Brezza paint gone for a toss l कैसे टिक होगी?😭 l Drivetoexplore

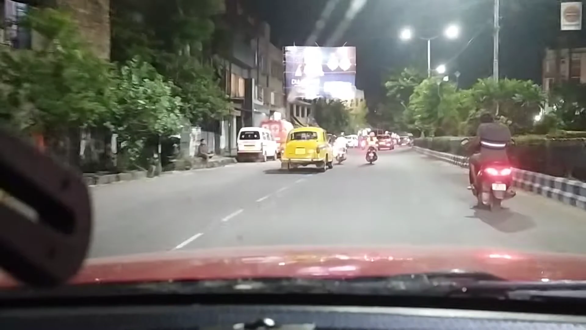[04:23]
देखो देखो सर पूरा टेढ़ा है, लेकिन तब पर भी गाड़ी दौड़ाया जा रहा है. कोई डर नहीं है मरने का, सर चला जाए ठीक है, फ़ोन नहीं जाना चाहिए.
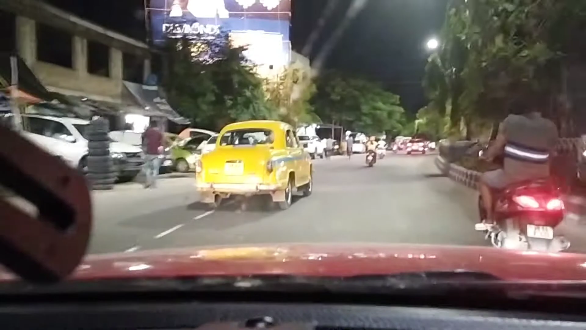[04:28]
तो दोस्तों आप लोग बिल्कुल भी इस तरह का कोई काम मत कीजिएगा.